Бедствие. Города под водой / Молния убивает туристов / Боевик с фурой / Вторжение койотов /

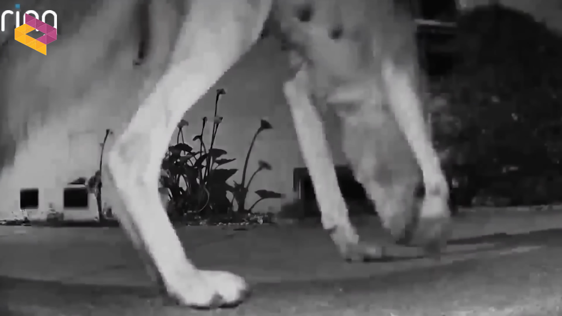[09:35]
Она обратилась в местные правоохранительные органы, которые направили ее в службу по контролю за животными. Но никто не смог ей помочь.
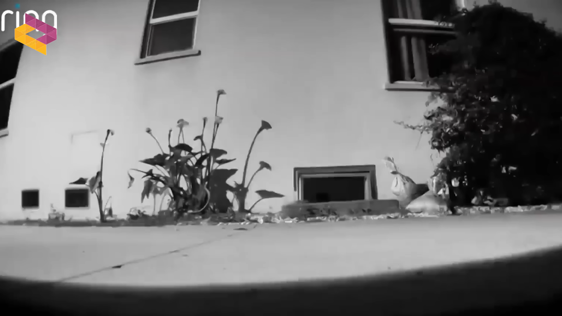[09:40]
Некоторое время она чувствовала себя беспомощной,